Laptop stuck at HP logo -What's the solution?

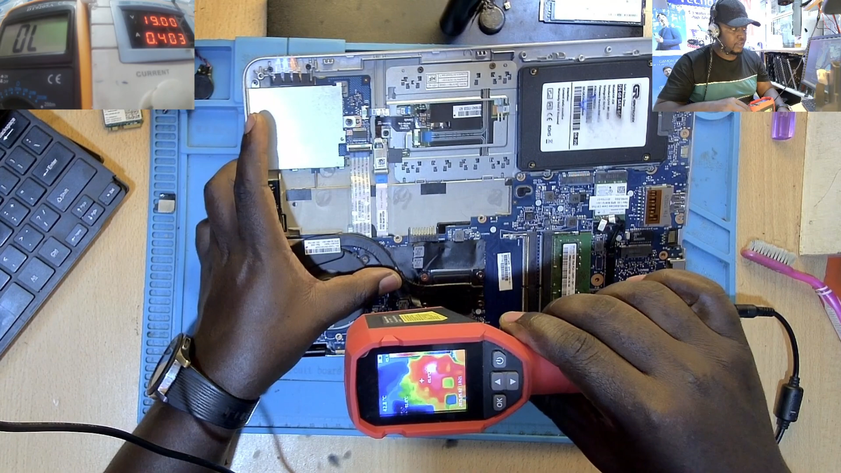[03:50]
here you see this chip here you see that very hot chip there it's always near the processor